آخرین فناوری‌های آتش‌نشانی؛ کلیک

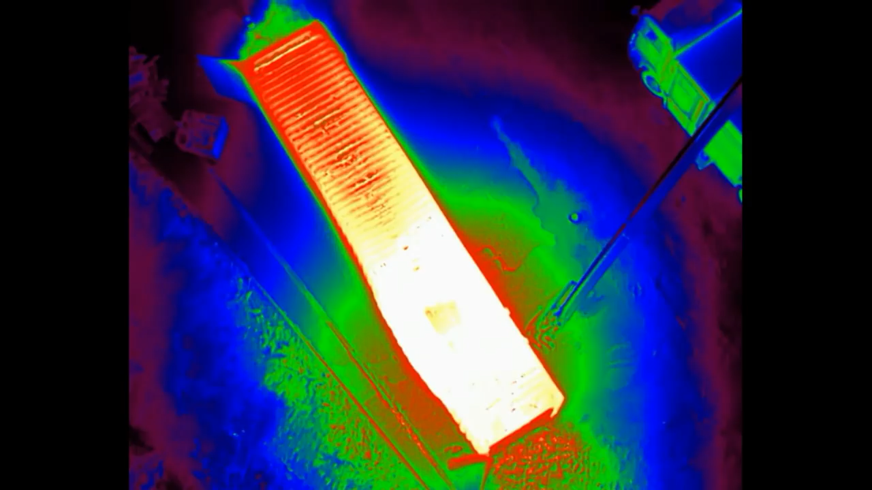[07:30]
علاوه بر این روی خودش دوربین حرارتی هم داره که دقت کار رو بیشتر میکنه
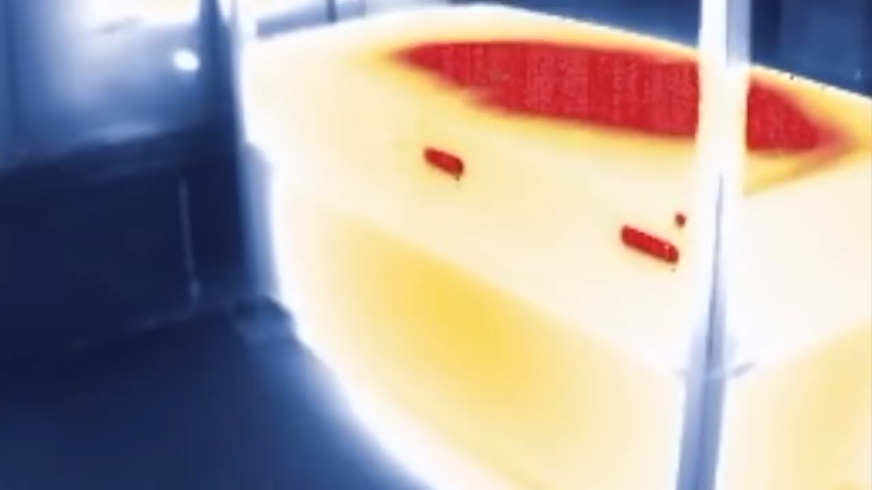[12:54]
این کلاه ایمینی که سنم گذاشتم یه دوربین حرارتی داره ویژگی منحصر به فردش اینه که یه نمویشگر کچیک مودل اینک گوگل هم داره
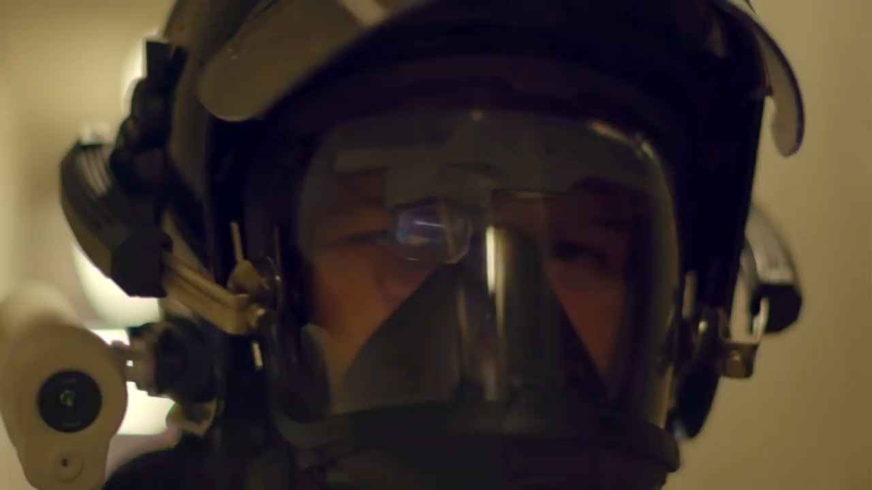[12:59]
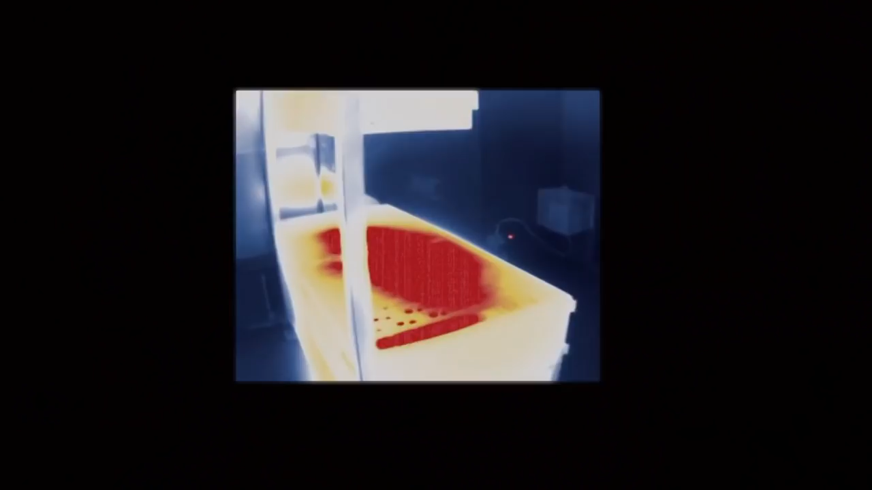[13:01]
میاد جلی یه چشم آتش نشان میتونه تحصیل حرارت رو ببینه بدون این که دیده عادیش مختل بشه